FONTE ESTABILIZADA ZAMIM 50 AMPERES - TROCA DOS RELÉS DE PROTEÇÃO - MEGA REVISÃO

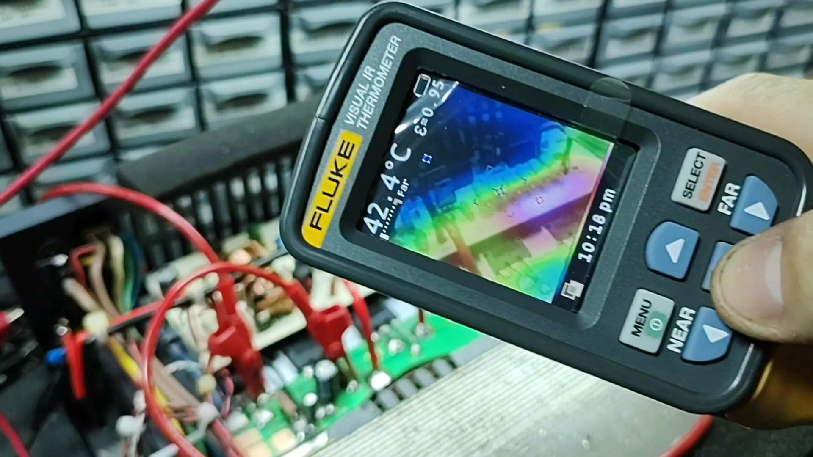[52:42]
On screen: spot 42.4°C
deixa eu colocar aqui near vocês lembram que o relé tava
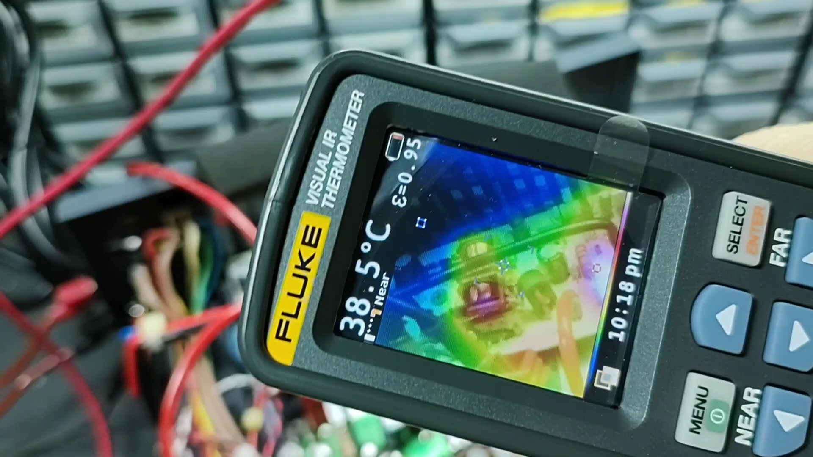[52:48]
On screen: spot 38.5°C
quente ó agora tá tranquilo ó
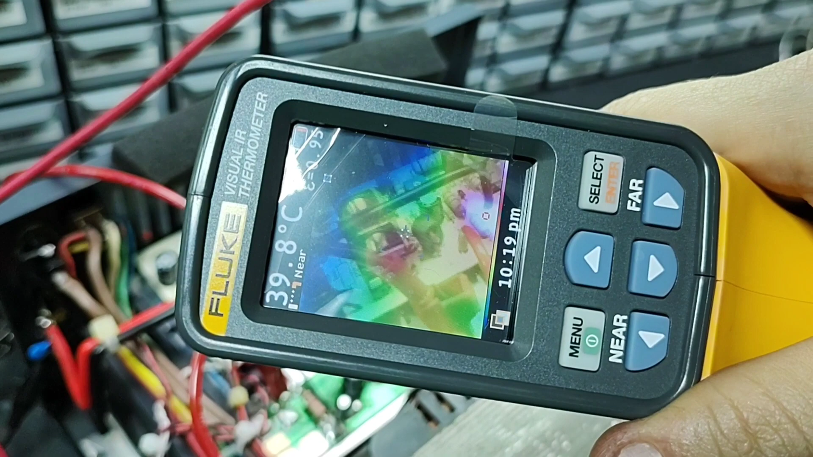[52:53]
On screen: spot 39.8°C
tá vendo ó ó os relés aqui
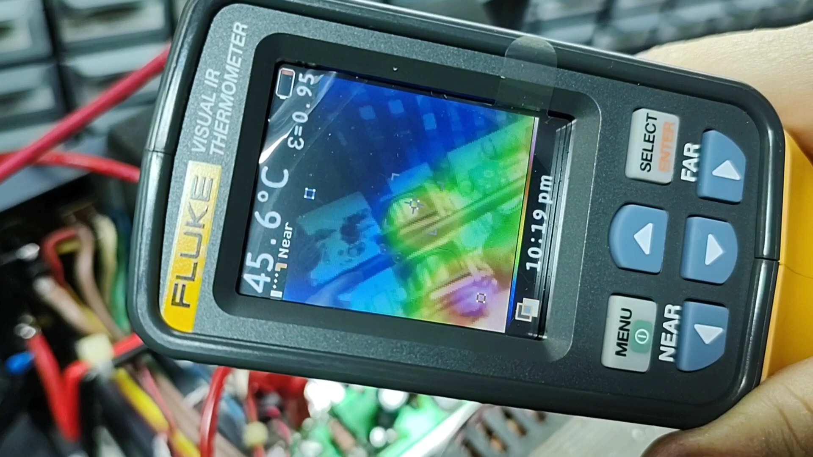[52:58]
On screen: spot 45.6°C
42 42
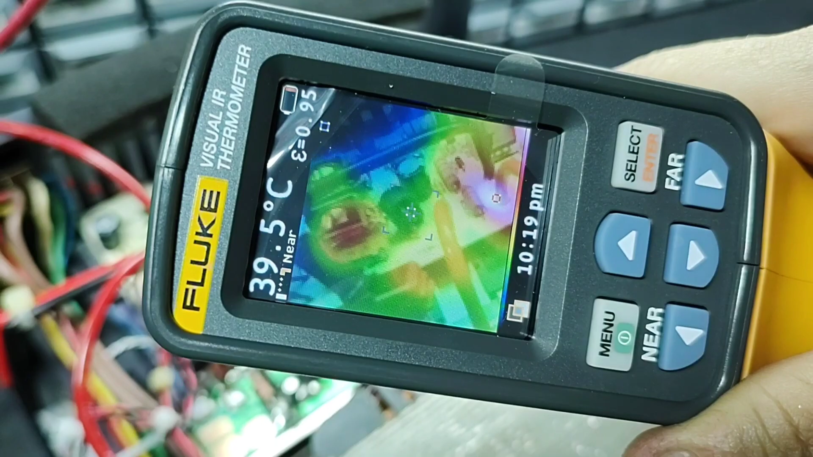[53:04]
On screen: spot 39.5°C
aqui a temperatura acho que do ferrite aqui os resistores de chunte já deu
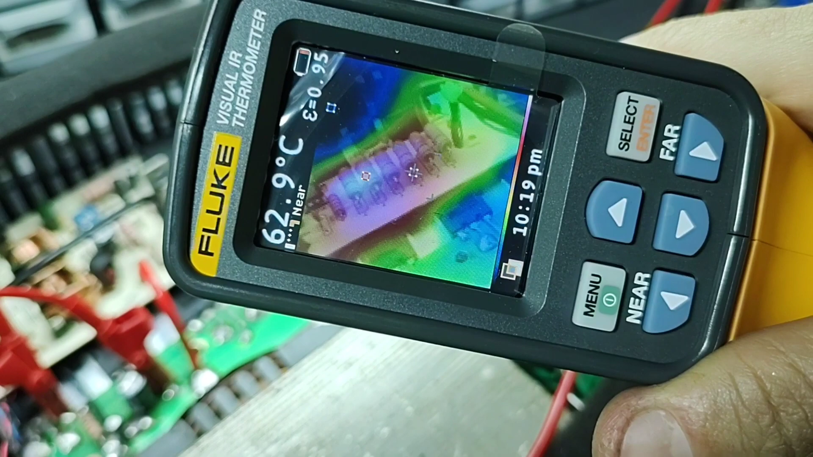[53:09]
On screen: spot 62.9°C
uma mornada né gente tá puxando 40 amperes
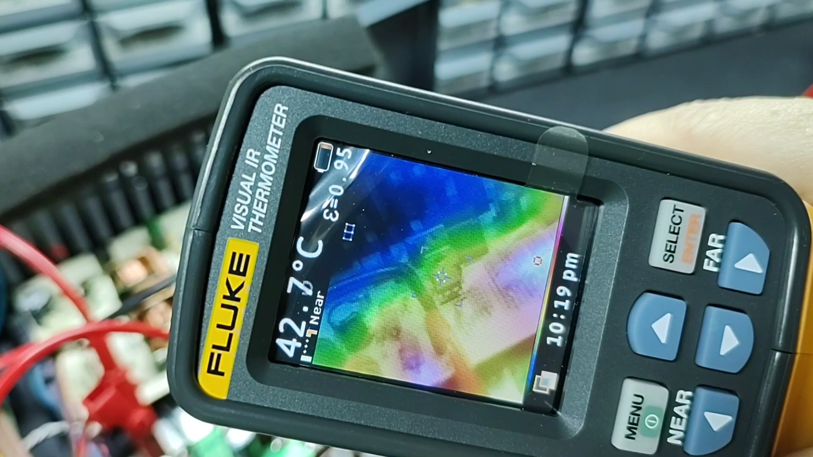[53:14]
os reguladores aqui ó quer dizer o regulador né 44 e o chip ali
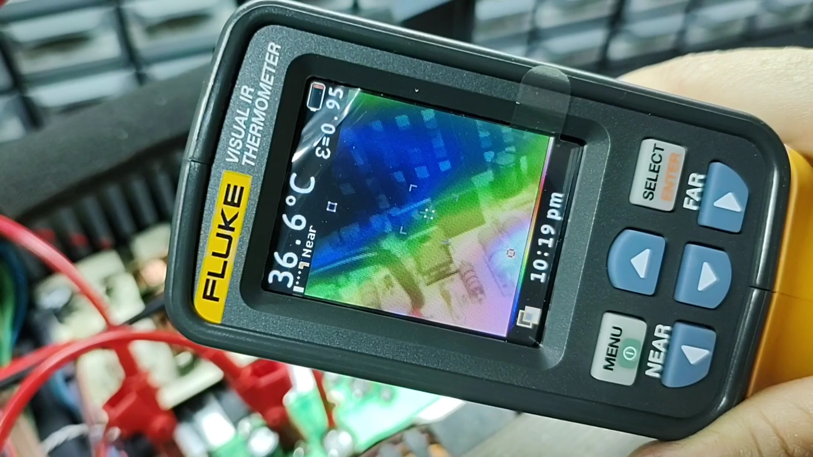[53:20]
On screen: spot 36.6°C
37 tá tranquilo vamos ver os diodos ó
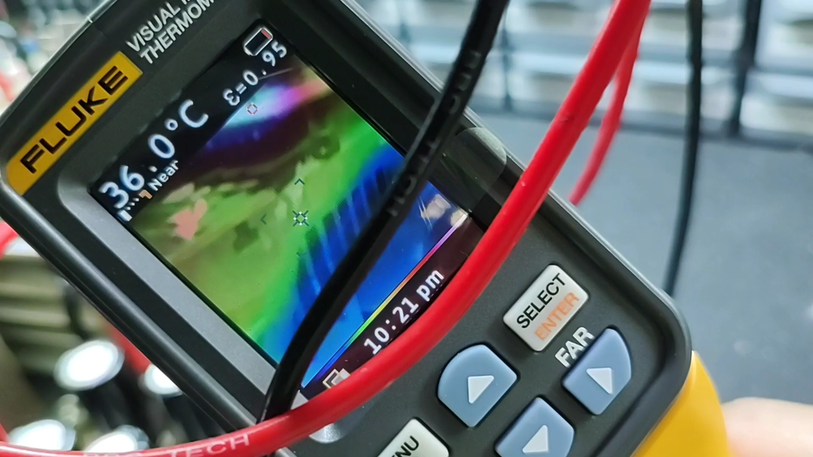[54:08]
On screen: spot 36.0°C
a gente pegar aqui a temperatura dele pessoal ó 35 ah melhorou bastante a ventilação o que a gente havia comentado que ficava muito abafado aqui né que circulava pouco pouco ar